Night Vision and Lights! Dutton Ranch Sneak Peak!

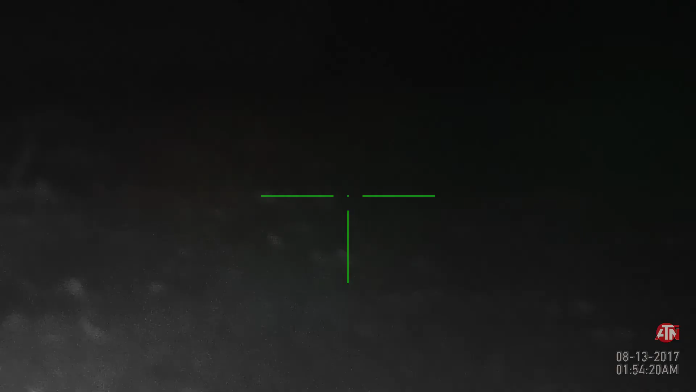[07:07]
I hear him. That's a fox movement.
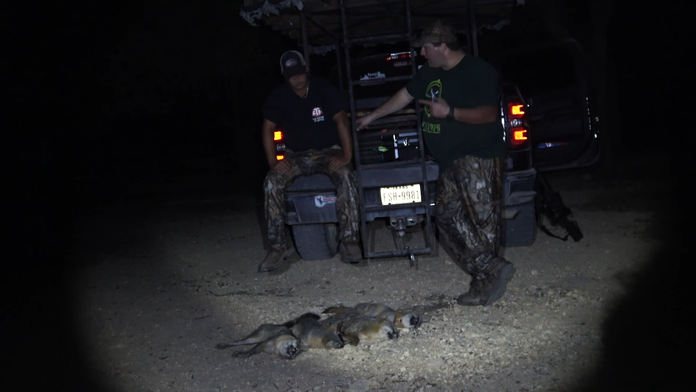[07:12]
What was cool about that last stand with the double is that at first we thought it was two coyotes working us. Yeah. The way that they came in sort of along that fence line, sort of like they were either playing with us or didn't know what they were doing. Right. And as it turned out, they didn't know what they were doing. No.
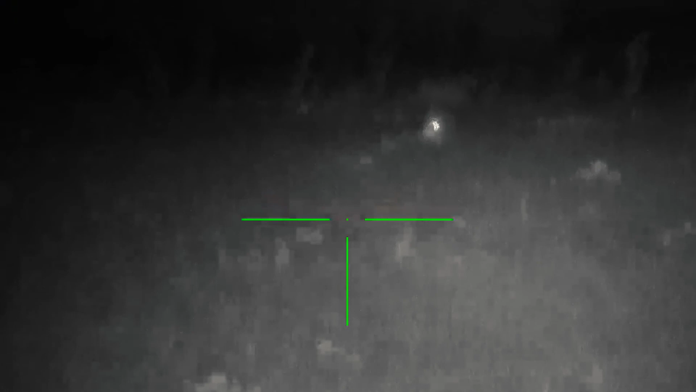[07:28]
Because we saw that third set of eyes on the night vision, on the ATN night vision scope, yep, at that fence line, which looked bigger.
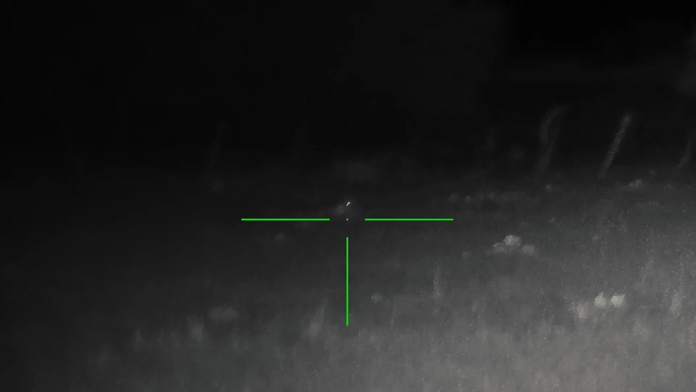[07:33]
And as it turns out, these were just pups. Yeah, I think on that stand, we called in a couple of pups with a mom.